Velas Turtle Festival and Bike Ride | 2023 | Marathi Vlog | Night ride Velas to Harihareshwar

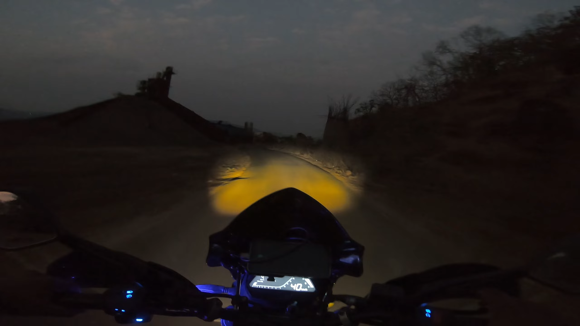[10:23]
पण जो इथपर्यंत येण्याची मजा होती आणि हा रोड वगैरे जो काय आम्ही एन्जॉय केला तो टोटली वर्थ इट होता. येलो लाईट्स ऑन केलेले आहेत तुम्ही इथे बघू शकता, त्या ब्रिजचं काम चालू आहे. तो ब्रिज एकदा झाला की खरंच खूप सोपं होऊन जाईल येणं जाणं इकडे.
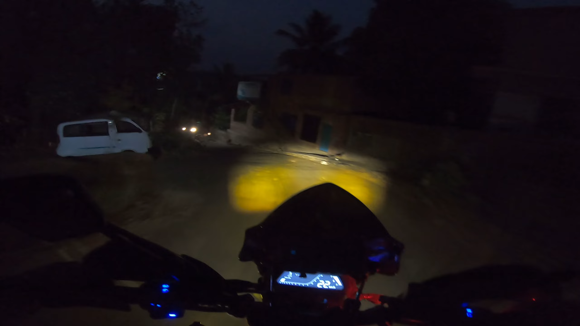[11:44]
आहे, तो आपला नीट बघून घेतला पाहिजे लेफ्ट. हा वालाच लेफ्ट आहे, बरोबर.
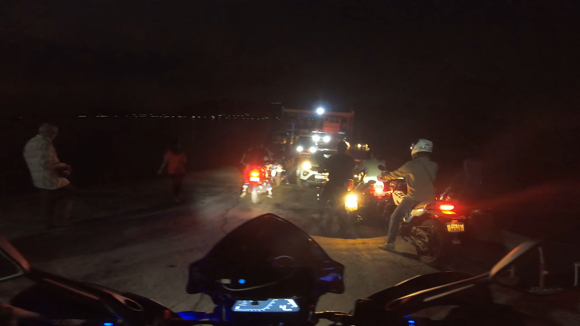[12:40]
आणि नॉर्मल सकाळी आलं तरी ठीक आहे, पण रात्री ज्याला रिवर्समध्ये प्रॉपर गाड्या टाकणं इट्स नॉट अन इझी थिंग, खरंच खूप रिस्की
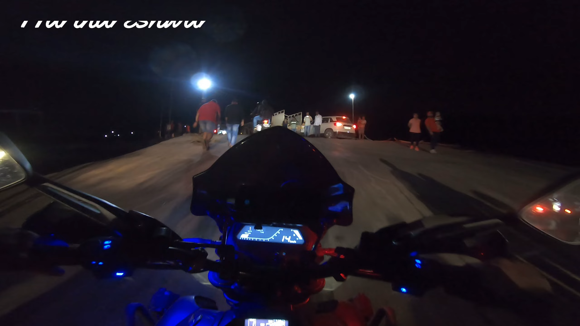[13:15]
सो पोचली आहे गाडी, रात्रीचा फीलच वेगळा आहे. लेट्स सी.
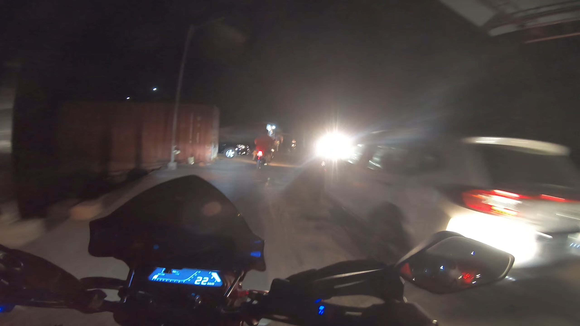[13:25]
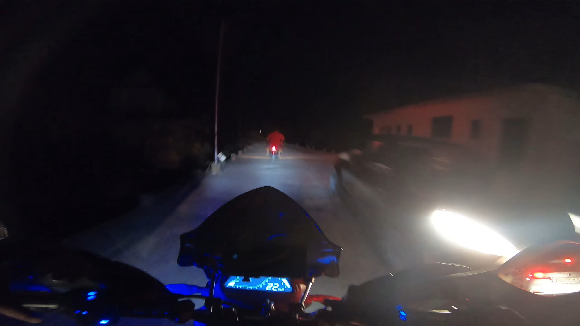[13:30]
सो ही एक्झिट वेळच येते.
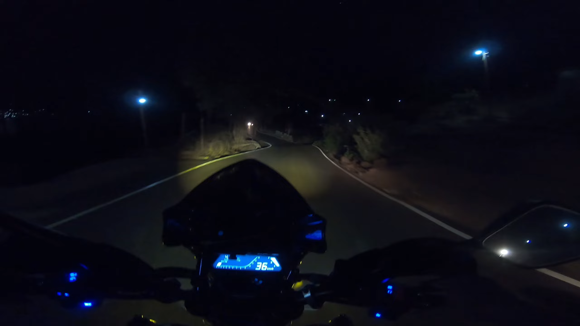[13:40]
आत्ता देखील बऱ्याच गाड्या थांबल्या आहेत रिटर्न जाण्यासाठी, पण मग अशा तुलनेत खूप कमी आहेत.